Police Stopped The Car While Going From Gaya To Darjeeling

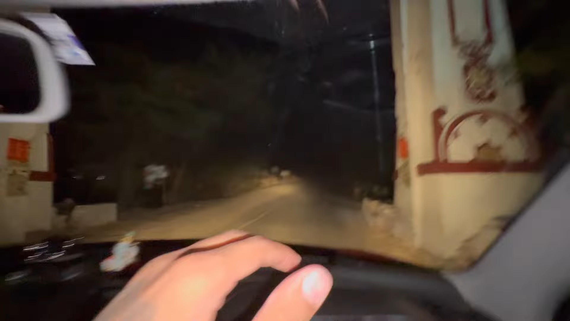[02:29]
गाइस ये रहा राजगीर द्वारा, अभी हम लोग राजगीर पहुंचने वाले और अभी यहाँ पे एक मंदिर भी पड़ता है रास्ता में आगे में।
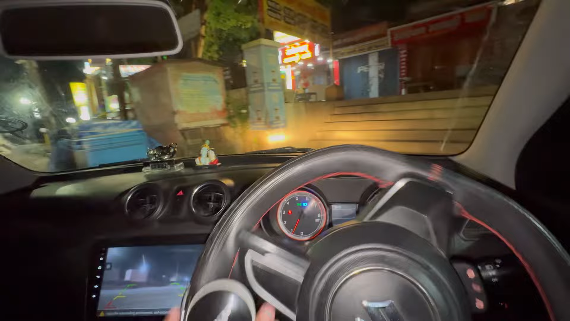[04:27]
ये होटल था जहाँ पे अभी हम लोग रुके थे खाने के लिए और मस्त खाना पीना हो चुका और अब हम लोग यहाँ से निकल रहे हैं और अभी हम लोग को मैप भी सेट करना होगा क्योंकि इसके आगे रास्ता मेरे को कुछ पता नहीं है,